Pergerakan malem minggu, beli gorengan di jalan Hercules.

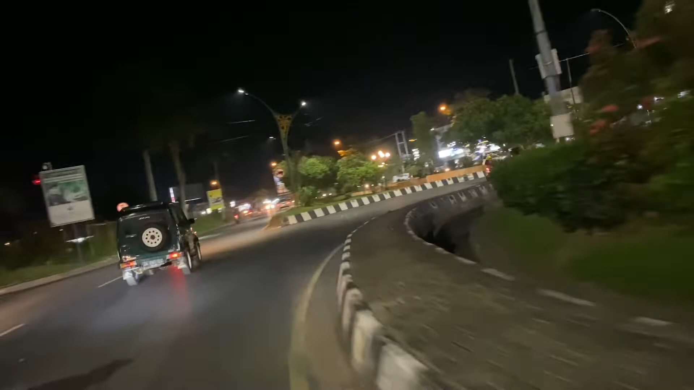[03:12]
kanan kanan kanan kanan sebentar lagi nyampe jalan terkules jalan terkules
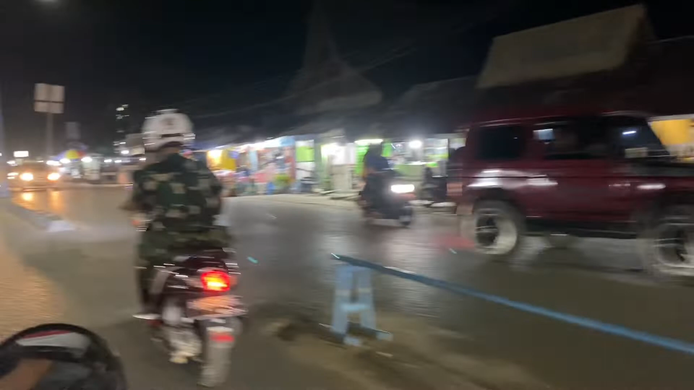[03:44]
ini suasana jalan terkules malam minggu tampak raweng rame rame rame jualan orang jajan
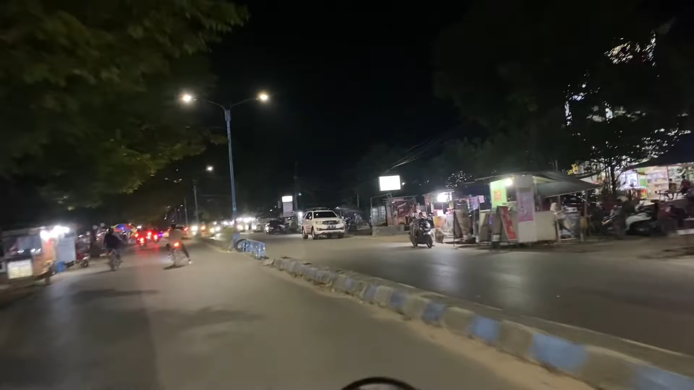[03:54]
malam minggu sepi ya malam minggu ayam ya mau pilih ya gak ada hatiran ya
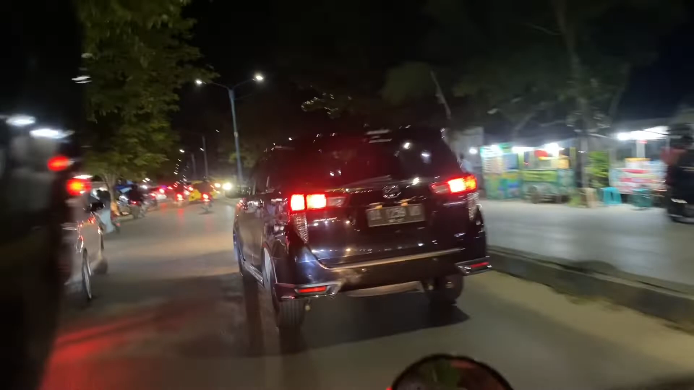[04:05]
bentar balik
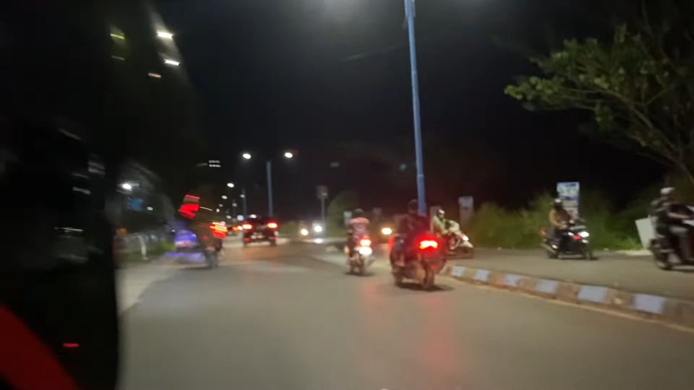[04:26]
depan aja yang aman ini putar balik rumah sakit